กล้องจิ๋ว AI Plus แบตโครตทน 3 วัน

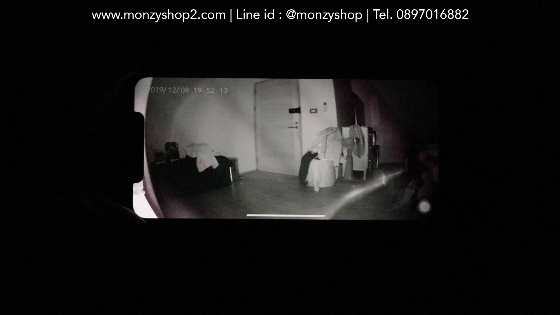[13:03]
ทำให้เราสามารถเห็นตั้งคืนได้เลยนะครับ
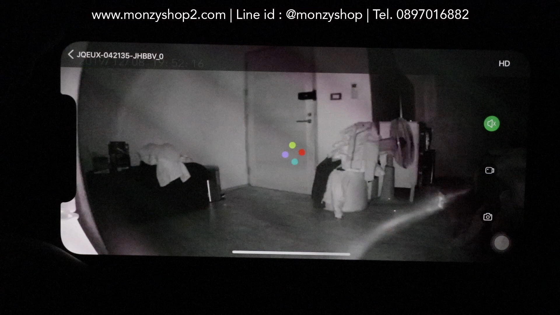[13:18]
ซึ่งตัวหน้ากล้องนะครับ มันจะมี
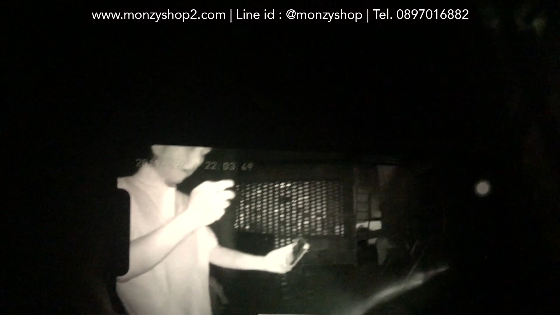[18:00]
stim ว่ามองเห็นหาพใช้เข้ามาใตัวกล้องได้เลย
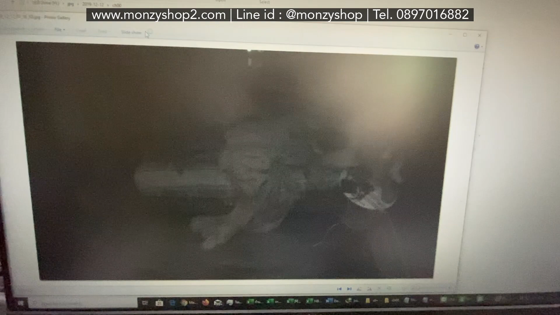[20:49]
นี่นะฮะนี่คือภาพนิ่งนะฮะที่เราสามารถดูได้เลย